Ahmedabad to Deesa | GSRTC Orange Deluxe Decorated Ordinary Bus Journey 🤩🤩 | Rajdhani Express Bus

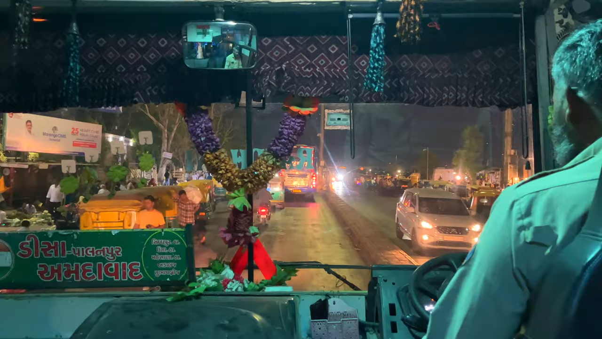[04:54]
अभी नॉन स्टॉप ही चलेंगे, अभी रानी का बस स्टेशन आएगा मैं आपको दिखाता हूँ। देख लीजिए, ये है जमालपुर का फूल बाजार।